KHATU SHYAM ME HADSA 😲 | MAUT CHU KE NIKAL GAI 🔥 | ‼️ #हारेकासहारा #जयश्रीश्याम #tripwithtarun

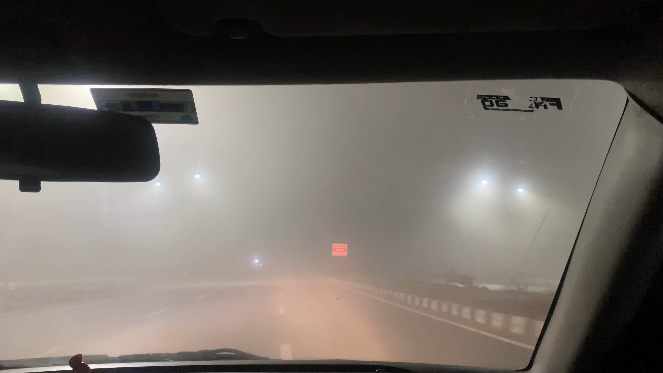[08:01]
ओके। सो फॉग इज गोइंग टू बी कंटिन्यूस नाउ, सो स्टॉप, हैव टू स्टॉप। गाइस चेक करो फॉग, लेट्स सी कितना दूर मिलता है। अभी तो वेदर हुआ है क्लियर, थोड़ा स्पीड होगी पुल अप, बट आगे देखते हैं।
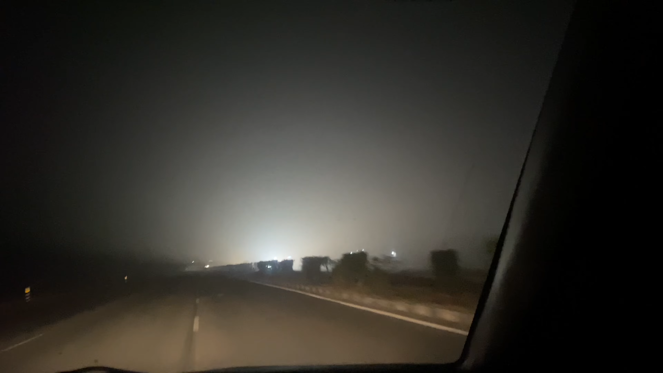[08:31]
सो भाइयों चेक करो वेदर, फुल कोहरा,
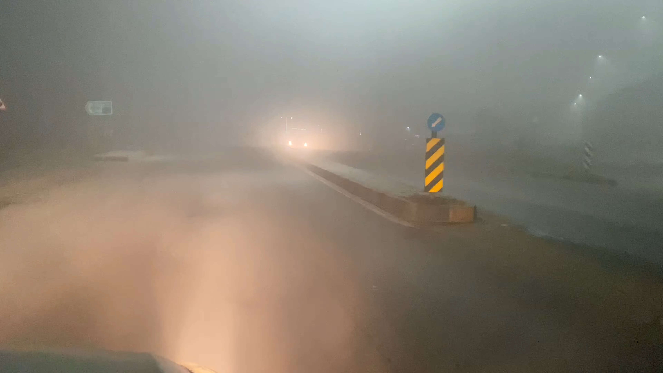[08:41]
इस जीरो विजिबिलिटी में गाड़ी इस लाइक, पर हम पहुंच गए अपने डेस्टिनेशन पे तो इतना लोड नहीं है ओके।